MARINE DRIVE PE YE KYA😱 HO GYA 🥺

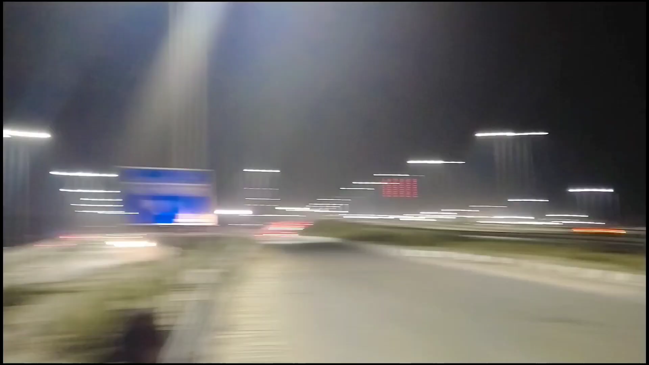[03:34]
प्रेंट आप लोग देख सकते हैं अभी हमें मरीन ड्राइब पर बीच में और यहां से काफी मस्त भी आए तरका देख आए
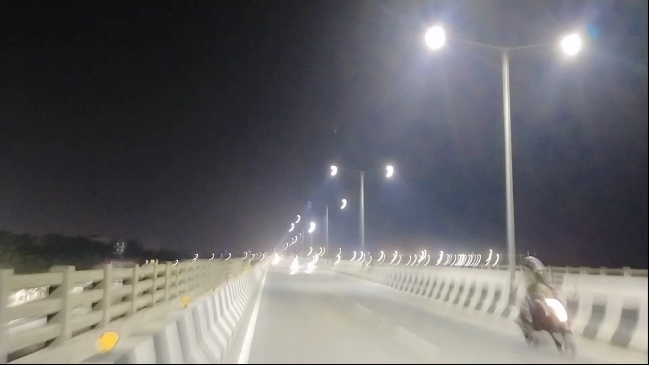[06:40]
बहुत ही मस्त चल रहा है इसा अब हम हम लोग फिलाल मरीन ड्राइब पे पर